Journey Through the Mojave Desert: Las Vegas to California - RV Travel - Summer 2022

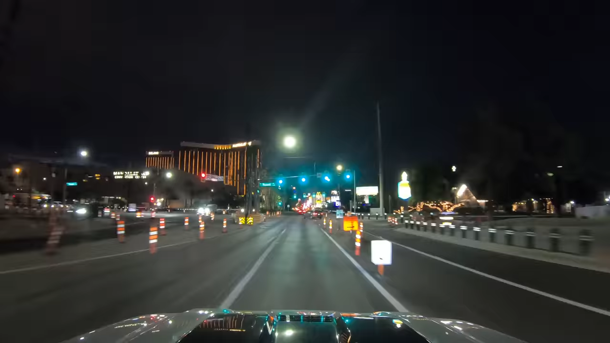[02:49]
Coming up on the left, Luxor, built in the shape of a pyramid.
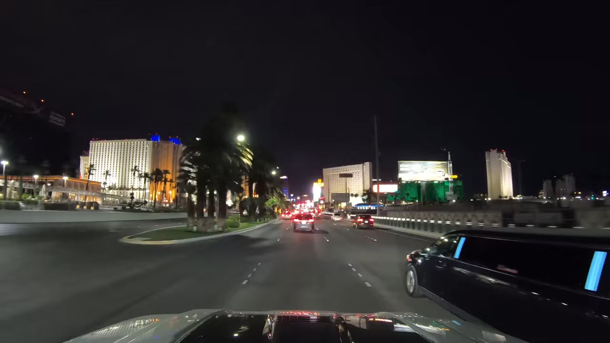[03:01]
And then Excalibur, built as part of that failed effort in the 1990s to make Las Vegas more family friendly. Coming up, the Tropicana. New York, New York. MGM Grand. As we approach, my favorite part of the Strip. It is certainly the brightest part of the Strip.
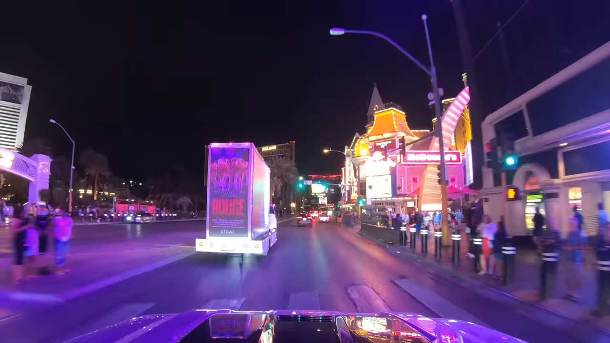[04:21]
Every time I drive along the Strip, there's a new hotel,
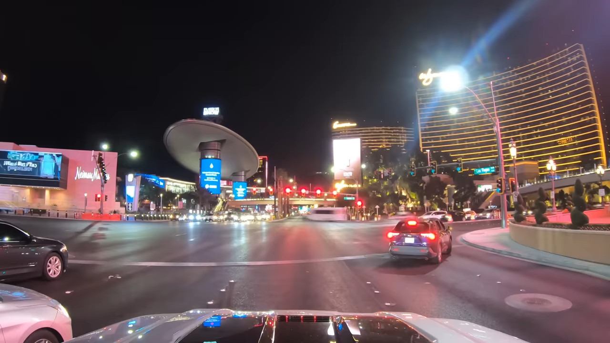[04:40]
or an old hotel missing, or something under construction. For example, I don't recall seeing the Conrad over there a couple of years ago.
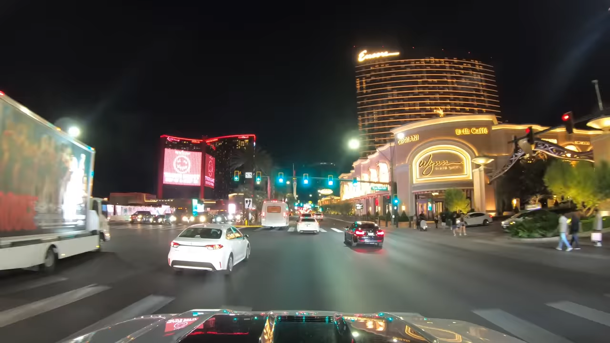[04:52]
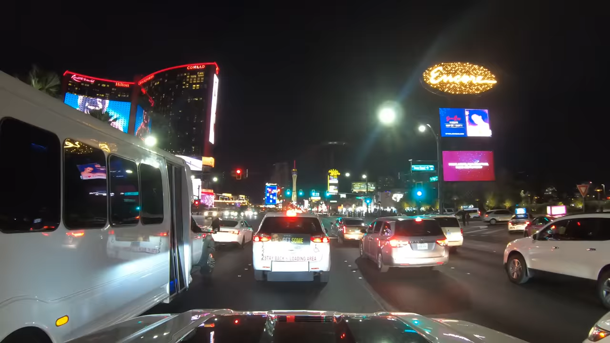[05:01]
There's a huge, dark behemoth there on the right, under construction. And I believe that is going to be the Fountain Blue sometime in late 2023. And that's the Circus Circus on the left. The first Las Vegas hotel we ever stayed at.
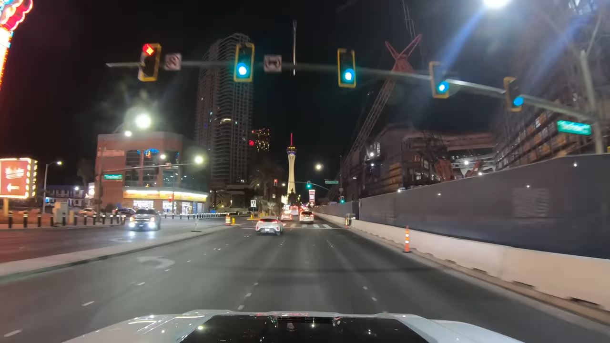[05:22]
Technically not part of the Strip. That's the Stratosphere Tower. Although the name has been shortened to the Strat. You know we gotta abbreviate everything, right? There used to be a roller coaster right at the top, which I was fortunate enough to ride in 2005, just months before it was dismantled. Well, that was the Strip, in a nutshell. Now let's go back home because tomorrow we're going to California.